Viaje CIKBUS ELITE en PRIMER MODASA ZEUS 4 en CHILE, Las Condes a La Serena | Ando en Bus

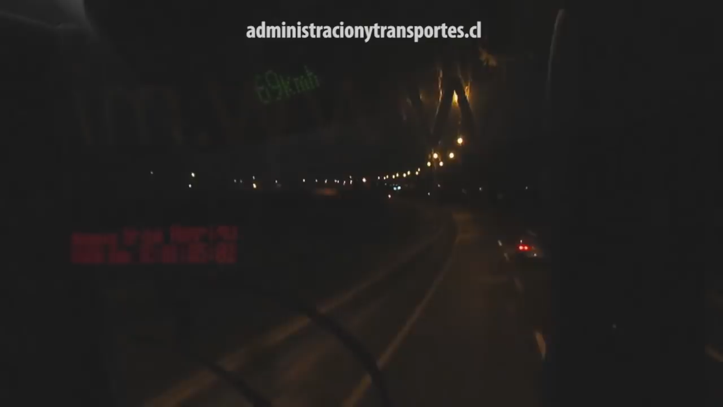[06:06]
Dormí bien y desperté justo entrando a La Serena Obviamente de noche no se ve mucho, pero ya vamos ingresando al terminal de la ciudad